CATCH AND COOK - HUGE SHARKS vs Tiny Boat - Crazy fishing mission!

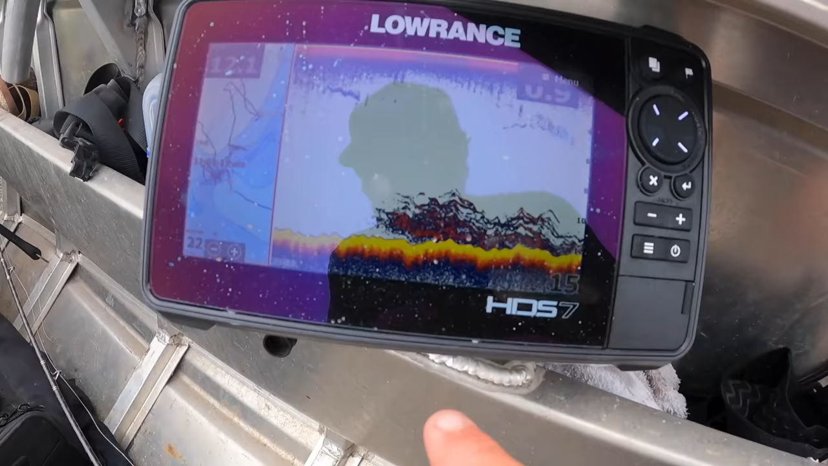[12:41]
All right, so check this out. That is a big ass school of fish right there. That's what we just come through before, and it was just mayhem.
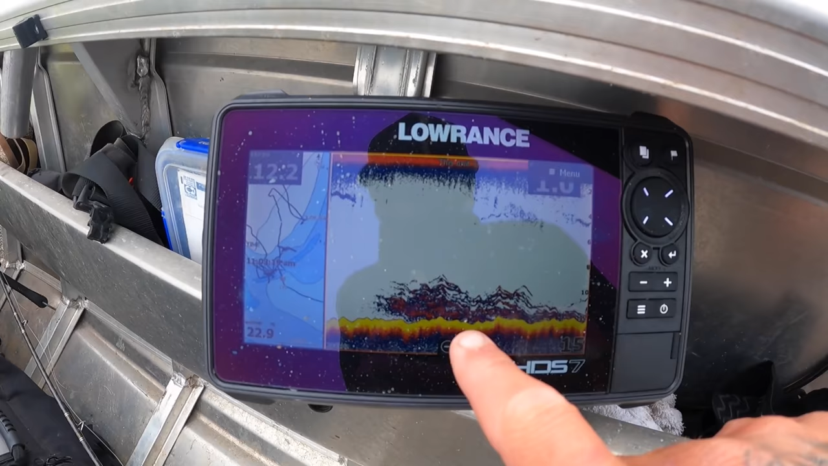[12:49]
I lost an absolute donkey.
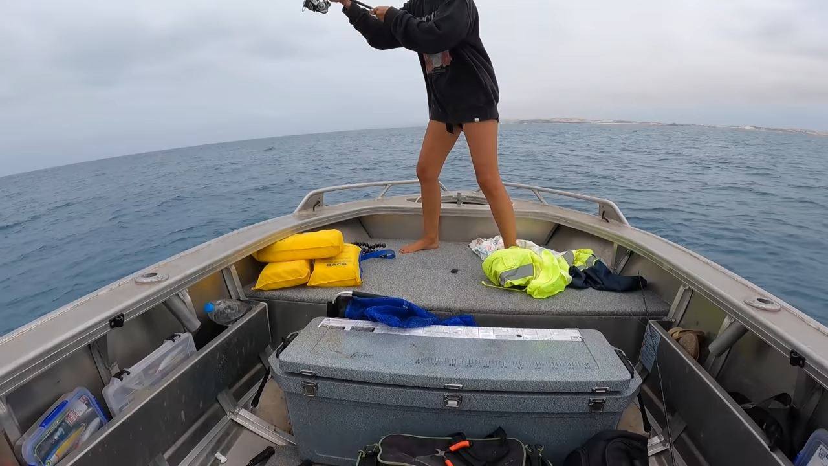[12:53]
Just keep jigging that, babe. You'll get another one. I lost an absolute horse of a fish, but that's what the sound is looking like.
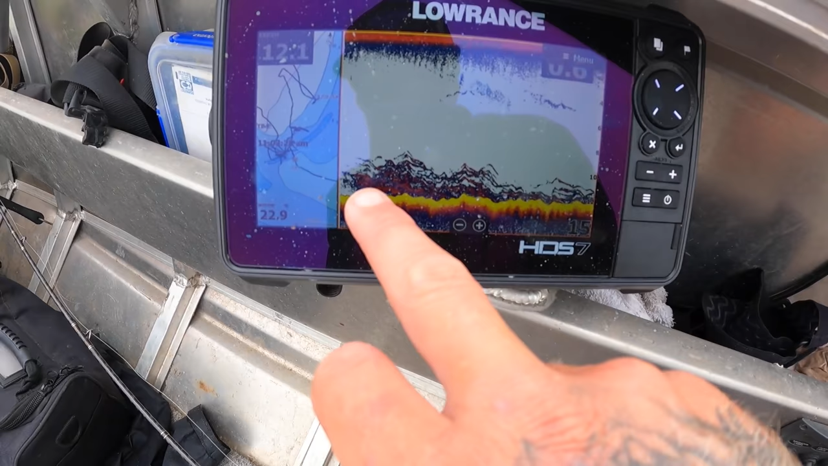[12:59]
It is just loaded. The bottom is just full of fish.
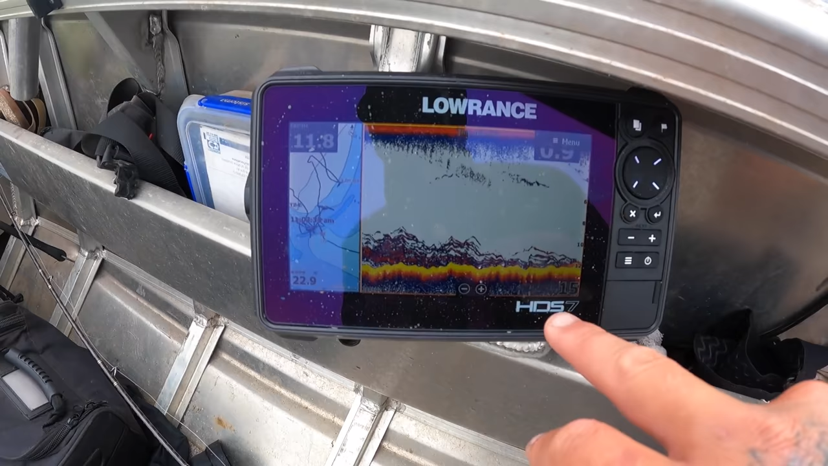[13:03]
What a place. You're on. Go, go, go. You're on. You got him? Yes, that's another snapper.
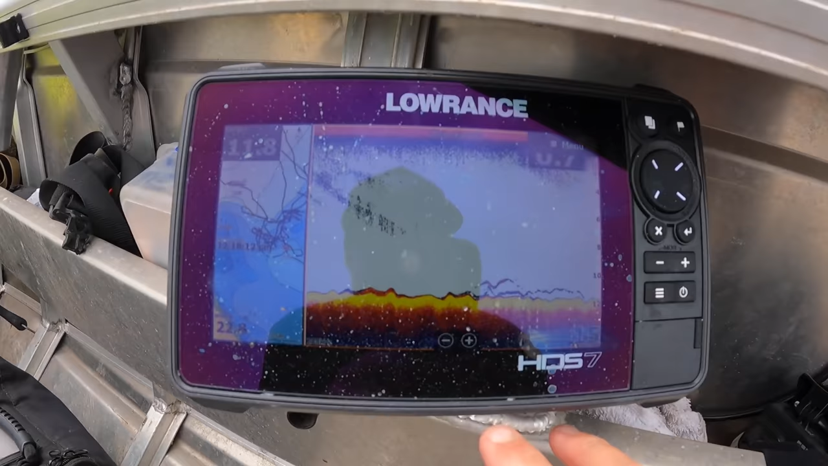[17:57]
Right now, we're just fishing these little patches of fish on the bottom.
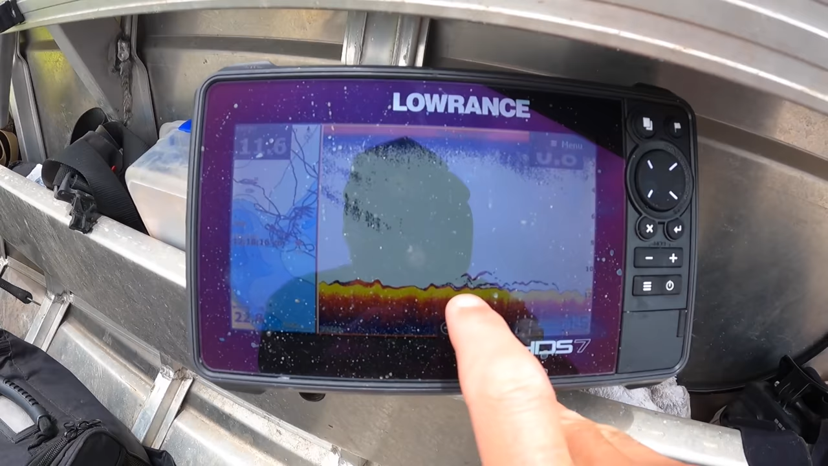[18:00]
They're not as thick as before, but these are the fish on the bottom. And she's got one. This is her second ever fish. That snapper before was her first one on a soft plastic.